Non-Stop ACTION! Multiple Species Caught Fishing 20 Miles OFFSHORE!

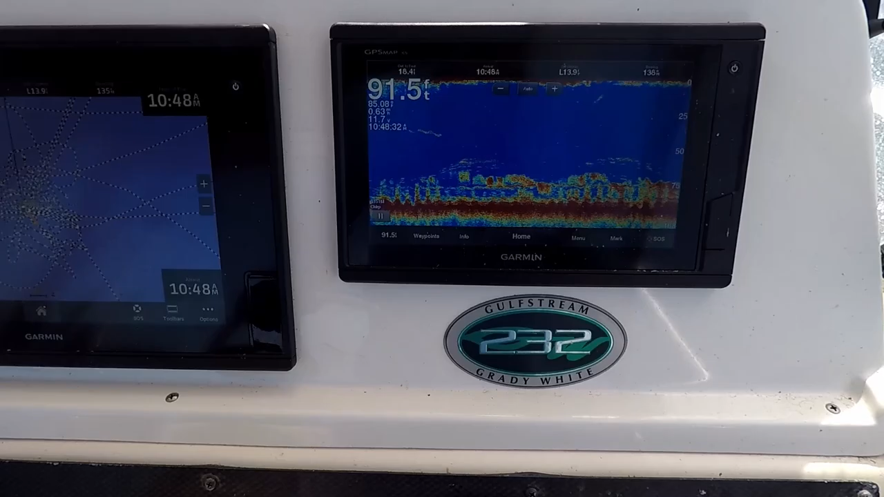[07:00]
On screen: depth 91.5 ft
Hopefully we can pick some of those up. Oh, oh man, here's a big one. Oh yeah, a little bit bigger.